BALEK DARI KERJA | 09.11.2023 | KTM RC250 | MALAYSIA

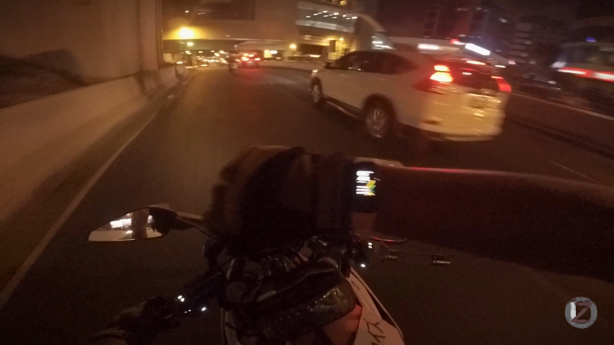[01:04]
Hari ini hari Kamis, 9 hari bulan 11 2023. Aku baru balik kerja. Jam sekarang menunjukkan pukul 7.45.
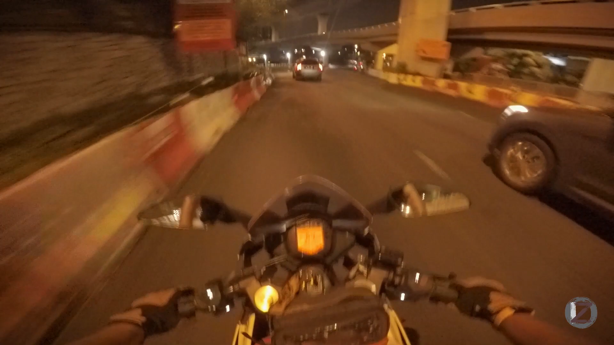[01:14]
Baru datang maghrib ke ofis. Terbaik lambat sebab kita datang lambat.
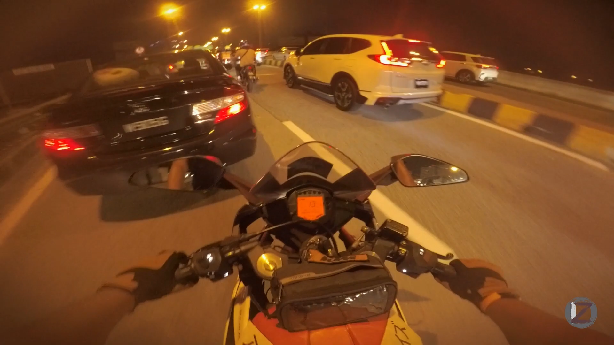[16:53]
Yakin ni tak tengok belakang. Insya-Allah. Ha, mana mau pergi? Dia kena bagi sekali baru dia tahu. Hop.
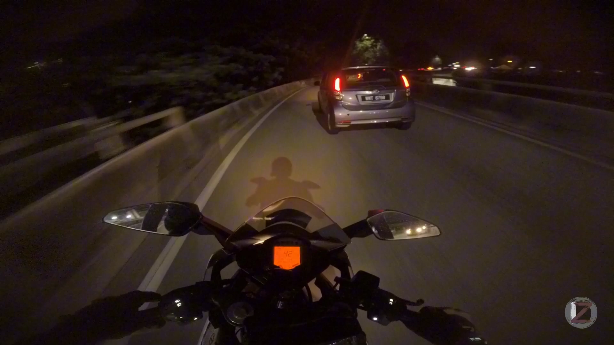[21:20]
Apabila kau merasakan hanya kau saja di atas jalan, kau akan bawa kendaraan seperti tiada akal fikiran. Ini kenapa dia berhenti? Mangkuk ayun betul.
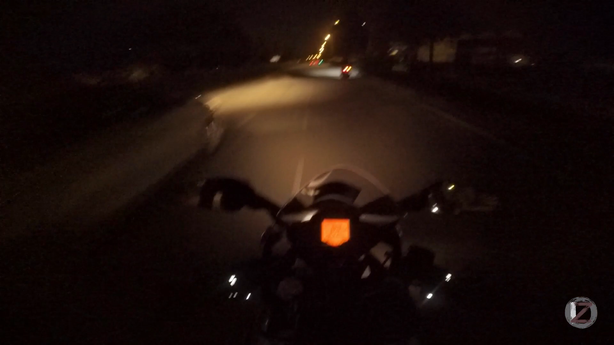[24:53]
Tadi start tahu waktu aku ikut belakang dia. Dekat depan sekolah tu. Lai lai lai lai. Skuter ni dulu memang kosong ni, laju tau. Kita nak potong kita was-was. Takut. Nanti kita tengah potong. Dia potong balik. Lalu. Macam ni aku nak tukar lane. Bahaya sebab dia kat belakang.